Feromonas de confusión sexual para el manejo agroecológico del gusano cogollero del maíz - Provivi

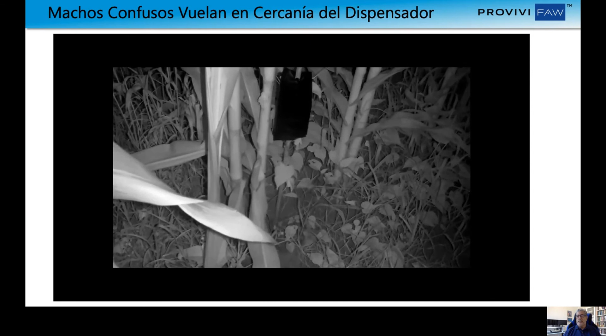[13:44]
y lo que ustedes ven allí es el dispensador y algunos machos volando, revoloteando alrededor de él.
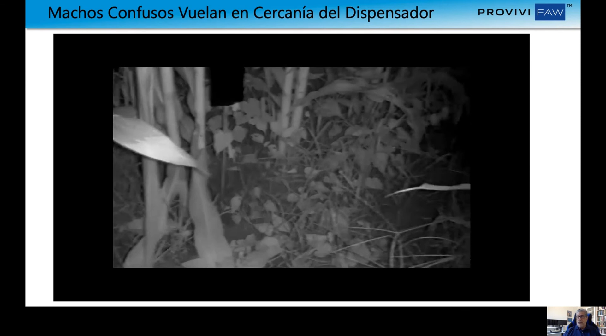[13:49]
Lo que ven son un macho creyendo que ahí en esa cercanía debe haber un grupo de hembras,
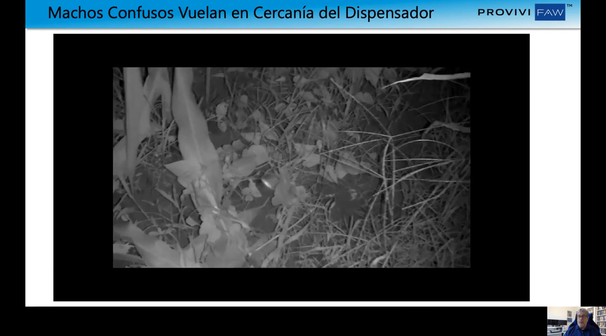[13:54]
porque la atracción es muy fuerte, la concentración del olor es muy fuerte para ese macho,
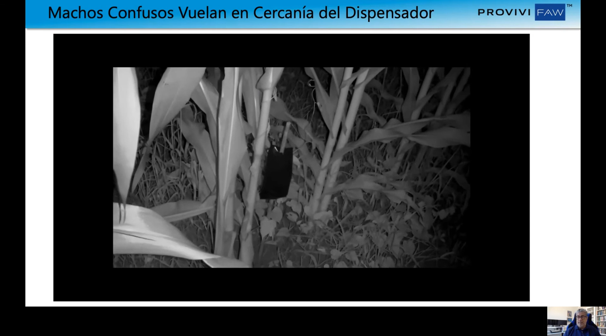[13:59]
y eso hace que él vuele ahí. Pero ustedes ven que no siempre él llega hasta el maíz, él le sigue volando y dice: me huele a hembra, ¿dónde está esta hembra que no la veo?
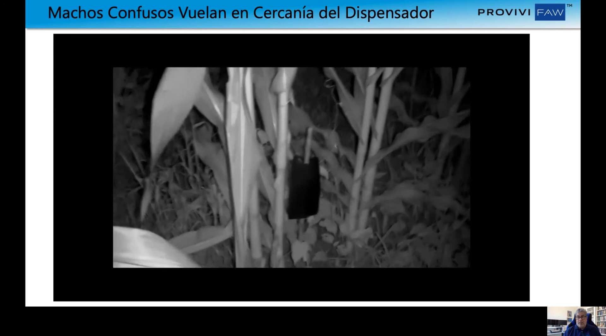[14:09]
Y en la mayoría de los casos, esto es lo que hace durante las horas de vuelo. Pobre macho no encuentra a la hembra, y no tiene opción
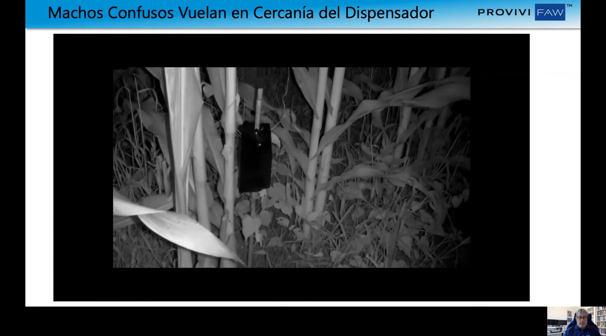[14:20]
para copular y reproducirse. En muy pocas ocasiones sí hemos observado que el macho se posa sobre el dispensador,